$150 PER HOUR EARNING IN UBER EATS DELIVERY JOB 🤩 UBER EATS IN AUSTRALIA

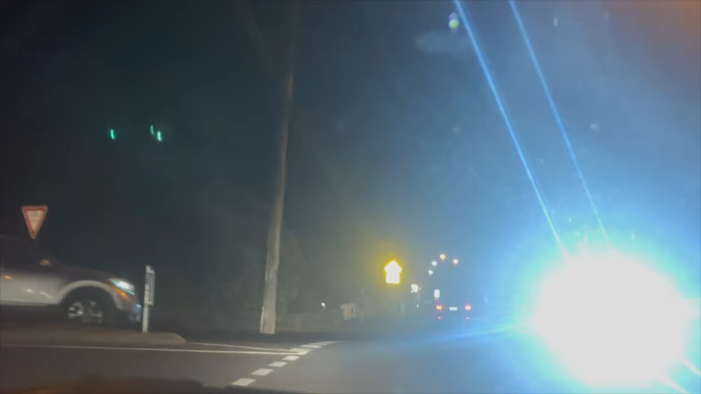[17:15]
ओके गाइस, अंधेरा हो चुका है बहुत ही ज्यादा, मतलब अंधी हो गई हूँ मैं फ्लैश लाइट से.